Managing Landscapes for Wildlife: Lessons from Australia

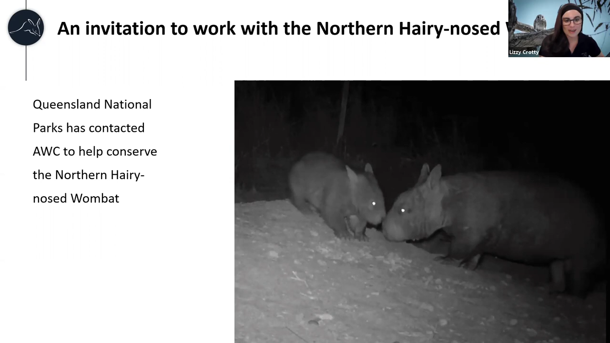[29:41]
population sites that already exist in queensland and we're also scoping out further sites for reintroduction so hopefully good news for the non the wombat coming very soon so as you've probably gathered partnerships are an increasingly important part of awc's